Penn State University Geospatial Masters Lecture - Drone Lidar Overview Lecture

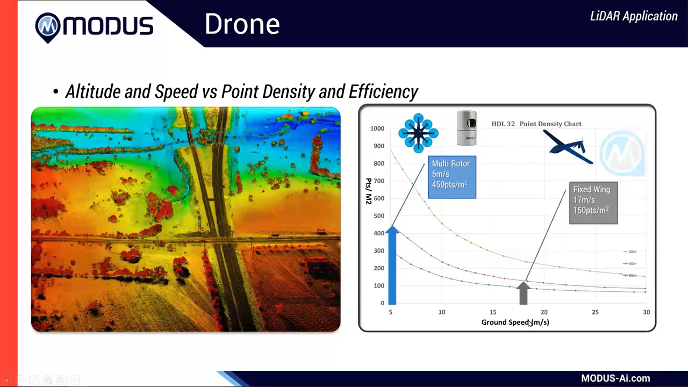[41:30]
to do with a high uh or very expensive sensor so therefore you're probably going to be you know somewhere around the 60 meters or the 50 meter realm so you're going to have lower densities there all right
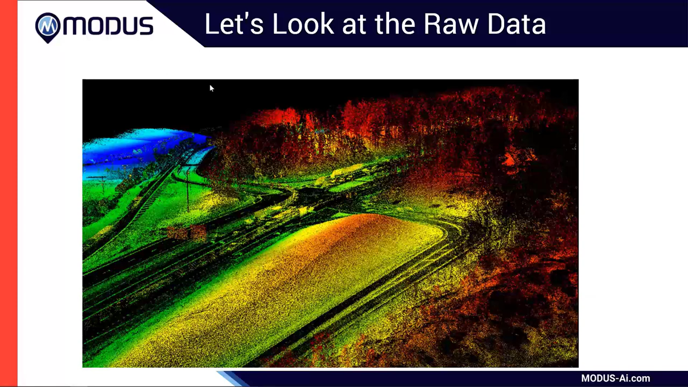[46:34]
we still had a lot of conifers in here and uh as we move forward let's move forward okay so we ended up getting some fairly good line work and so that's kind of what the product they wanted they wanted to get some pretty good line work they
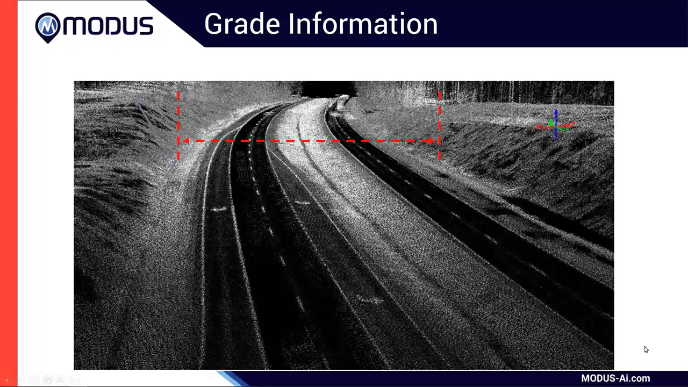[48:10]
um but if you're looking at it from a statistical point and you're looking at what they needed to achieve um it was pretty good they were really impressed you know even if we didn't get the contour level that we wanted all right and then we
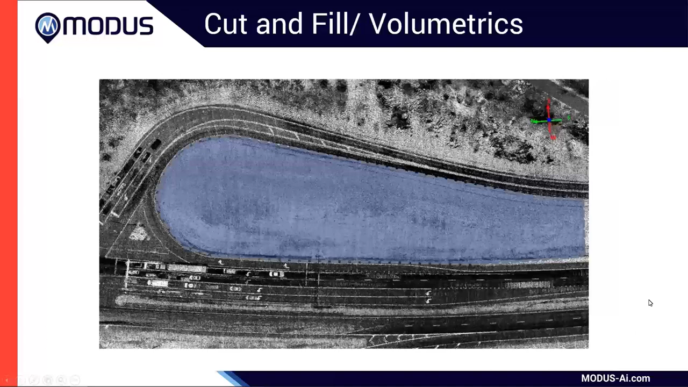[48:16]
did some volumetrics and they were pretty happy with that um and then here's kind of a side view it's you can see you know that we we got under the vegetation pretty well um we didn't really have a lot of data voids you know even with the conifers and stuff like that we had really good coverage so this is what we're talking about with that vegetation um you know part of it's going to be how dense that vegetation is and then part of it is you know what kind of leaf you're actually dealing with here because both are going to drive
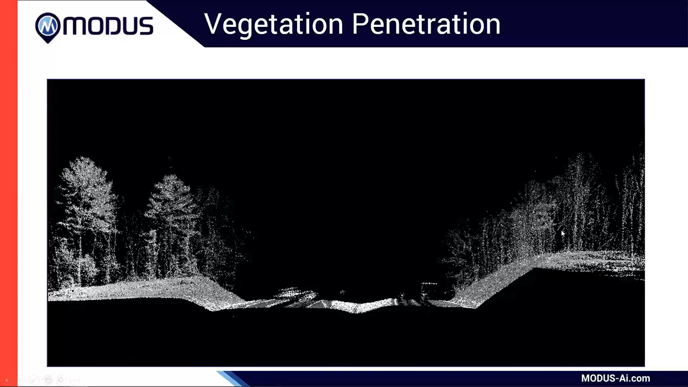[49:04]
out widely spread out i should have enough to actually get under from the side where if they're really dense but there's not a lot of leaf coverage i can get it from the top so that's vegetation penetration now just just to throw in an example this is regal data so this is the mini bucks this was done for the washington department of transportation as an experiment this we got a resolution or a yeah it was a tenth of a foot resolution and so we were getting six foot contours on this one and again they wanted to see the burr from side to
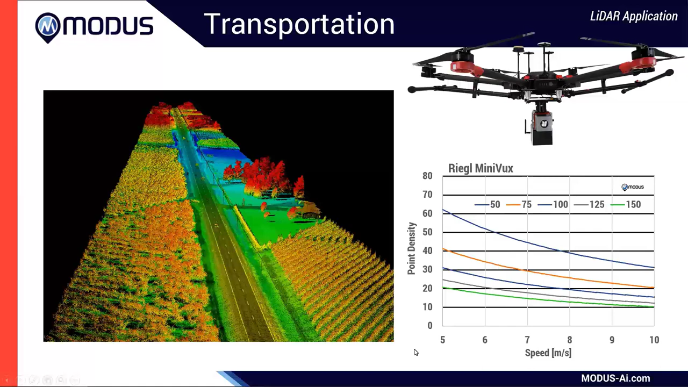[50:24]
good intensity scales and so when you're processing your data later this helps you pick out features and make sure your classifications are done right um so that i'm just giving this to you as an example or a cross
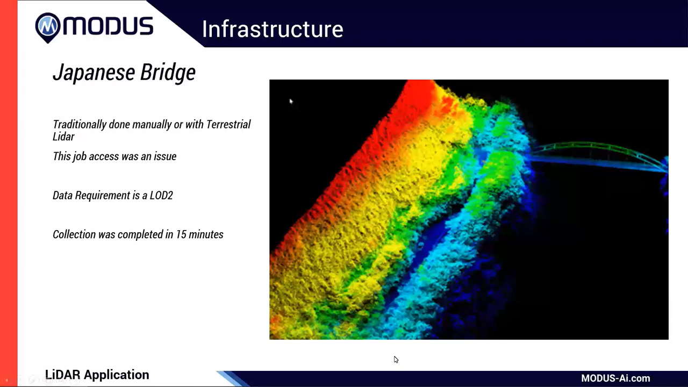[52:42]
and stand off quite a bit uh for something like this but here you know they were flying again i think it was at 50 meters maybe 40 meters uh and we're able to get some really great results all right all right forensics so we're back to a vlp-16 in this particular
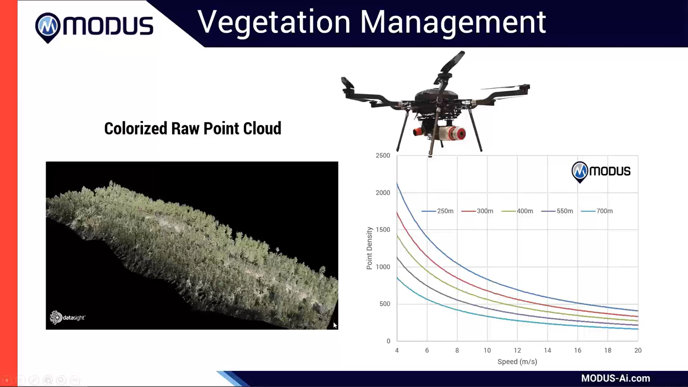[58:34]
a vux on here uh it flies about two and a half hours so we were able to we were more limited by how fast we could keep up with it to keep it in sight than we were um you know the the actual duration that we had to stay stay up um again this was colorized so what you see here we do this comparison so this is what we call a fall hazard analysis on distribution line um which is something that's really underrated right now everyone's focused on the transmission lines uh but a lot of the distribution lines are also in neglect with the amount of vegetation that's grown up around them so this is one of the products that our partners data site are working on
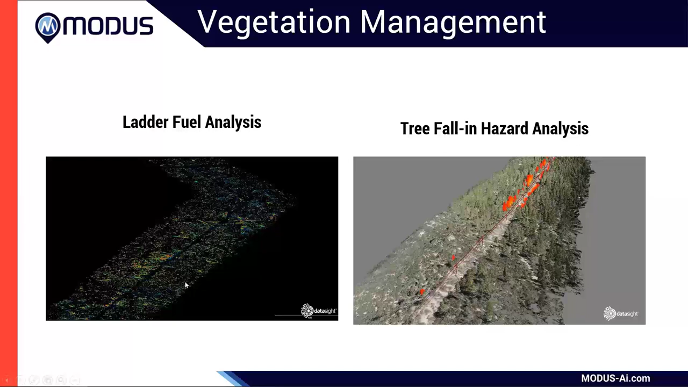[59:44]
where you'd want really really high fidelity and really really high high point density so that we a get through the vegetation but then we're also able to quantitize and quantitatively measure this uh this material down here and provide a risk analysis